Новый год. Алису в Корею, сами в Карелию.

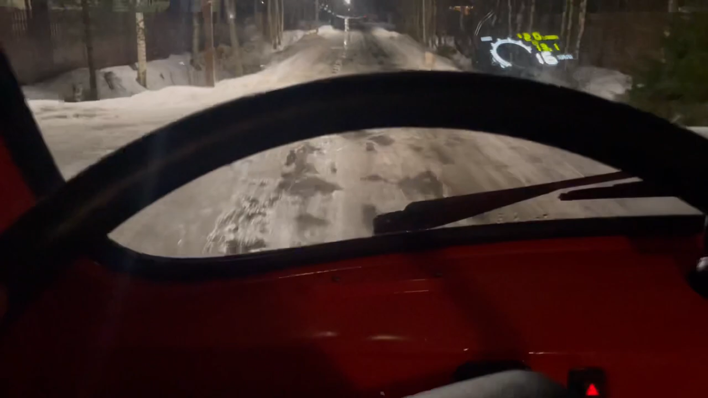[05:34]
Сюда ковырял, ковырял и так, и сяк. А сейчас просто я еду, и мне все, мои показатели на стекле. Как вам такой лайфхак?
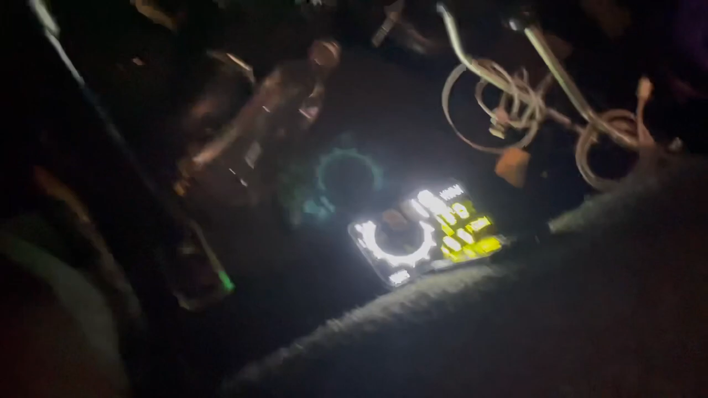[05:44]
Ссылку даю в описании к видео. Ну, естественно, лайк с вас.
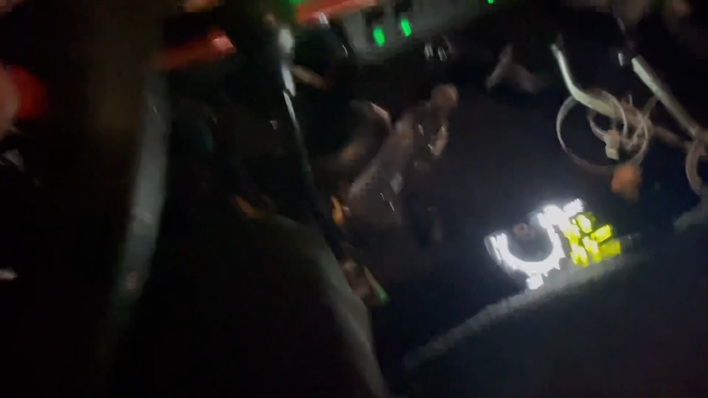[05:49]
Блин, смотрите, какая пушка. И со всех сторон видно эту проекцию.
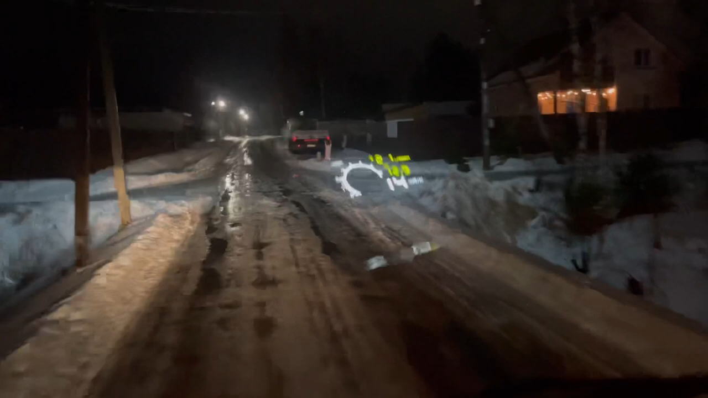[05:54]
Самое круто, что видно расход в реальном времени.